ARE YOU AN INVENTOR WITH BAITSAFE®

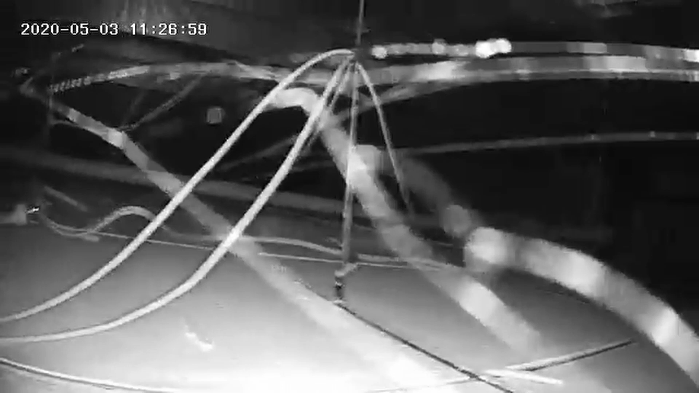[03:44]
And as you can see, we have spiderwebs, and as you can see, the webs are moving. Because they're moving, because there is thermodynamics within that ceiling.
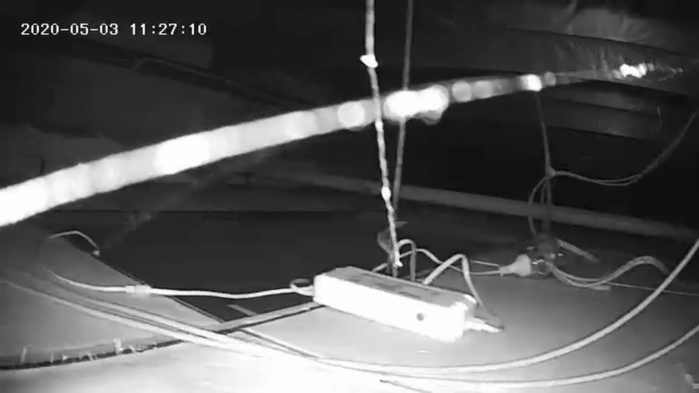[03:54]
Now we're going to release one of these bombs into the ceiling,
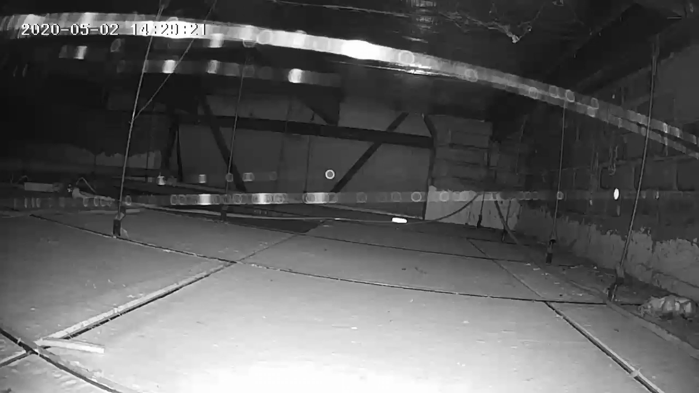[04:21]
As you can see, there are spiderwebs up inside the ceiling, so we know that we have pests.
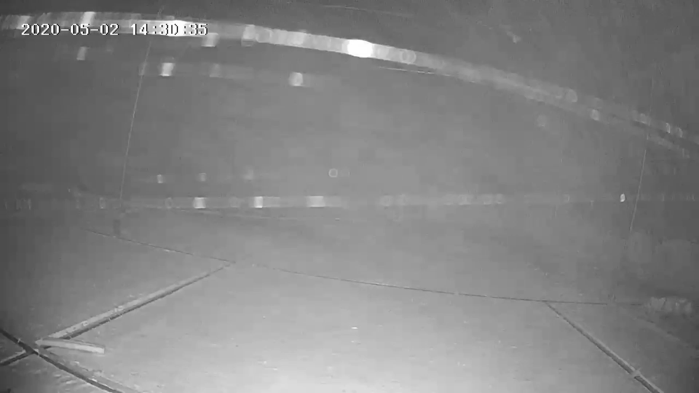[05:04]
And how we, as innovators, are actually proving the hypothesis. We're proving the idea. That the insecticide is circling around and moving throughout the roof space, or cavity.
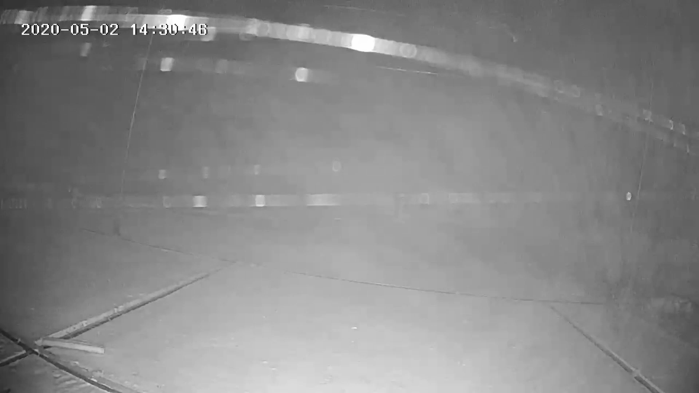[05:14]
And that same type of science applies inside walls, in cupboard bases, in subfloors, as well as ceilings.